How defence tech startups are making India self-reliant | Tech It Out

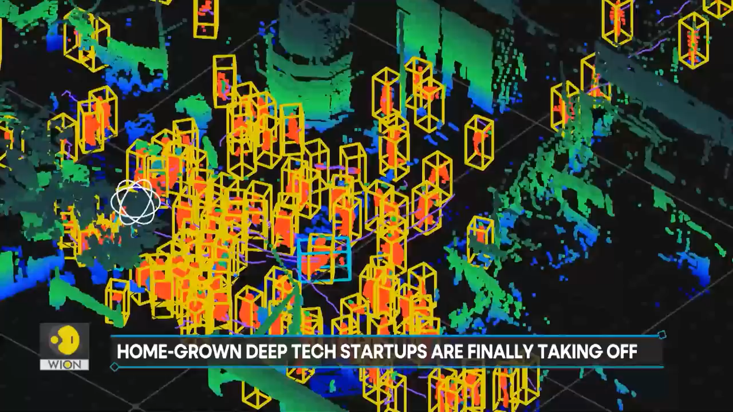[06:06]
how are they moving around them and also the capability to tell them in which directions those objects are heading and where those objects will be next.